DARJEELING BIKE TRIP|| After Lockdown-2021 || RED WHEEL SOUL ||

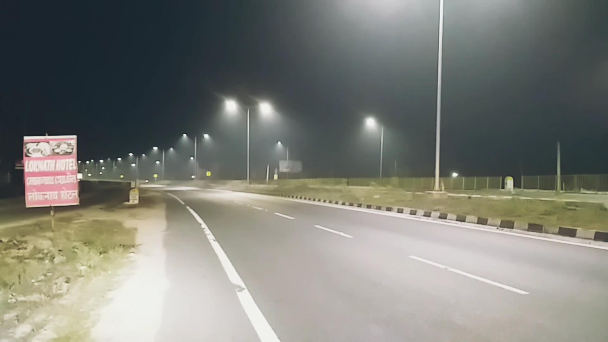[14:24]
জলপাইগুড়ির পরে এনএইচের উপরে যে লাইটগুলো লাগানো আছে দেখলে মনে হয় এ যেন রেইন অফ ফোটন। আলোগুলো রাস্তায় এমনভাবে পড়ে যেন ঠিক মনে হয় আলোর বৃষ্টি হচ্ছে রাস্তায়।